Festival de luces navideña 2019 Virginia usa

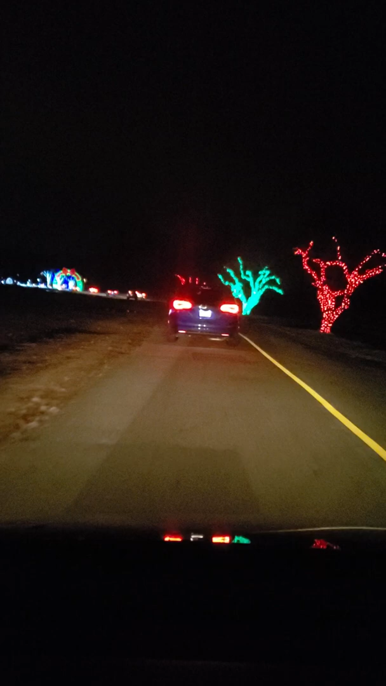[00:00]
Aquí estamos con todo en el show de luces. Mira, mira allá, mira allá.
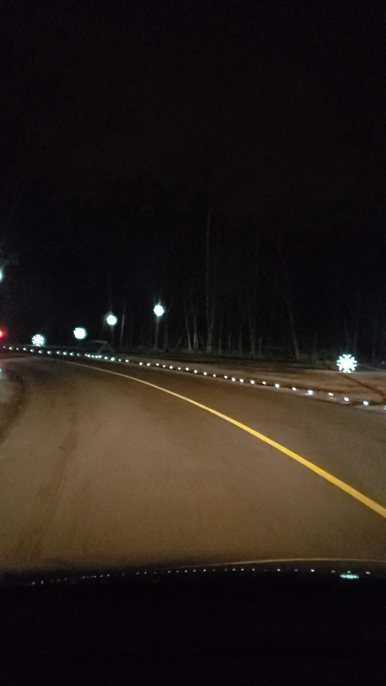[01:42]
Esto es en Virginia. El show de luces en los Estados Unidos. Miren esa casita.
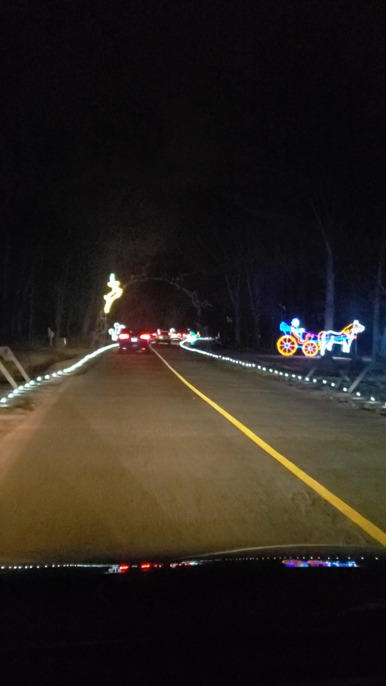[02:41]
Wow. Ese venado se levanta. Oh, sí, ¿no? Mira. Mira ese venado, está comiendo. Mira eso, caballo.
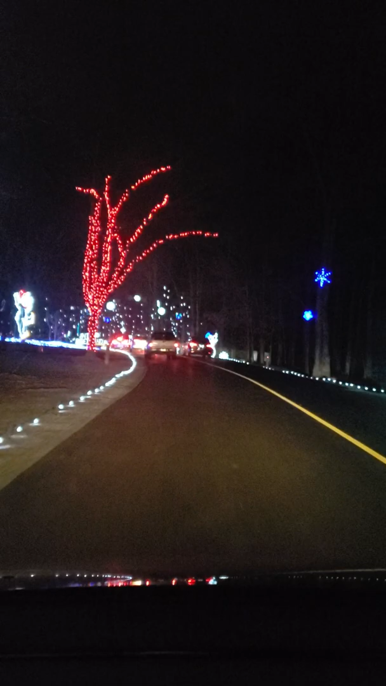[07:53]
Mira lo que está lloviendo, luces.
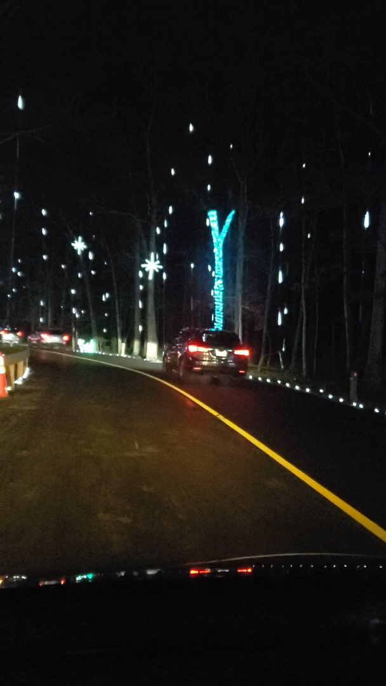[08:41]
Oh, esas cositas, Mari, es luces. En el Target hay estas luces. Pero en chiquitos, aquí en grande se ve. Hija. Bien, mira. Bien, hombre, oye. Wow.
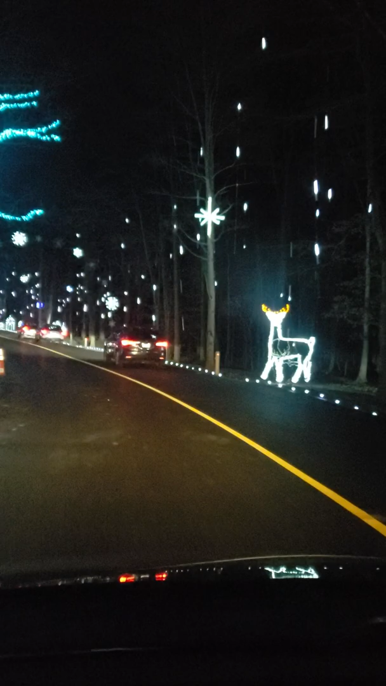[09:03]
Está nevando. Está lloviendo. Oh, sí, nevada de luces sería, ¿no? Nevada de luces. Wow.
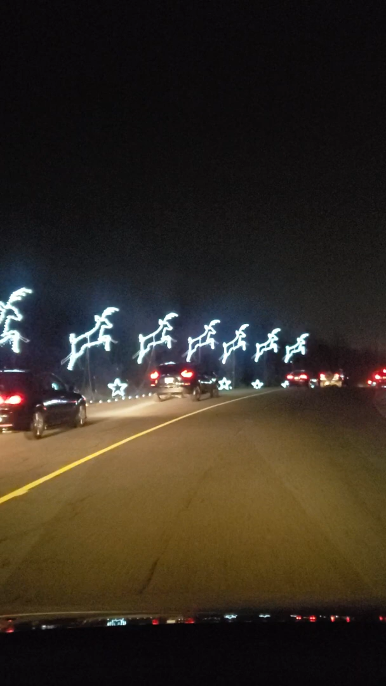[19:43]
Sí, pues con sus venados, aquí está Papá Noel. Ahí está Papá Noel. Con...